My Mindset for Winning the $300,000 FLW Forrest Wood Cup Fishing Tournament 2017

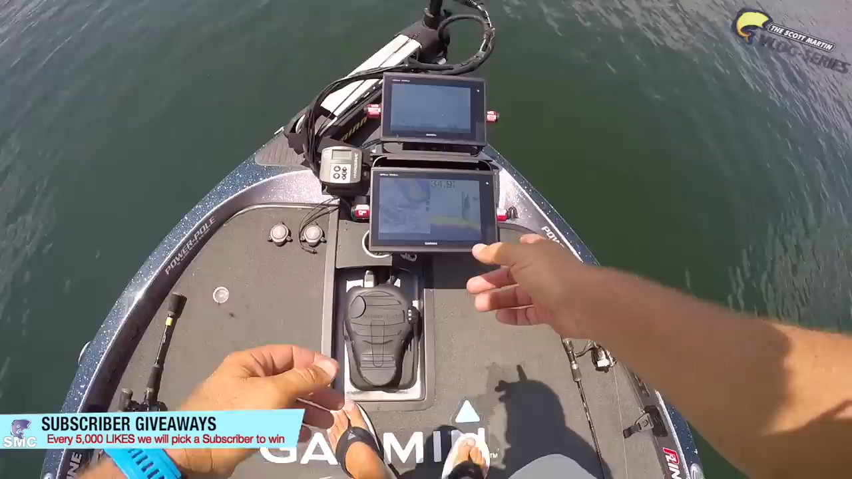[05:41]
See these fish right here? That's probably a bass. There's some bait here. Some interesting things.
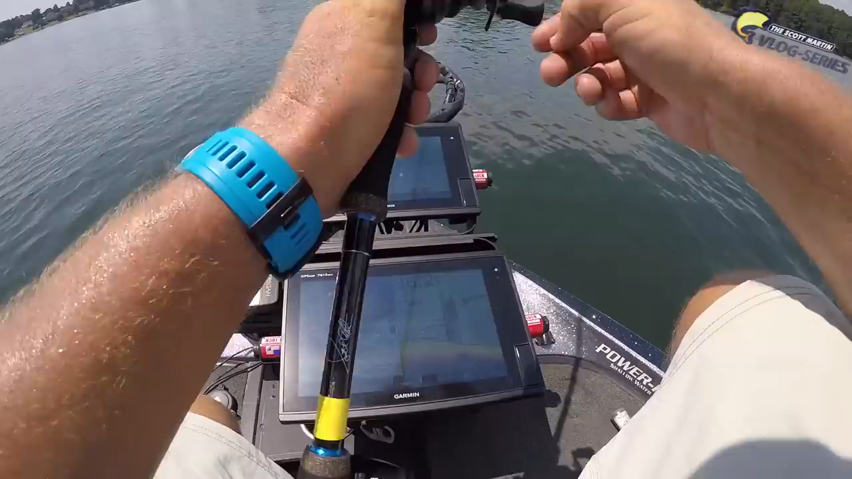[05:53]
Let's drop this drop shot down and see what happens. See if it follows it down.